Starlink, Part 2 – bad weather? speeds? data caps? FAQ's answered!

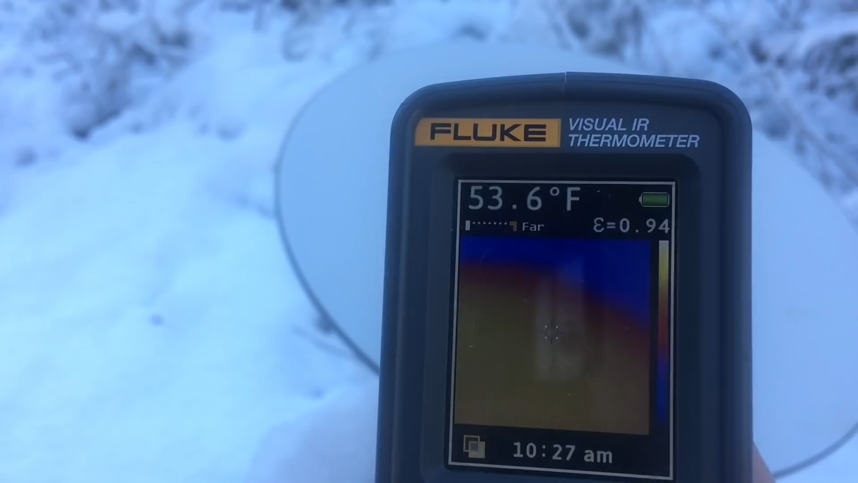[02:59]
On screen: spot 53.6°F
and I've got some IR footage that I took, and some temperature probe with a fluke meter that I took, and I'll put that in here as well.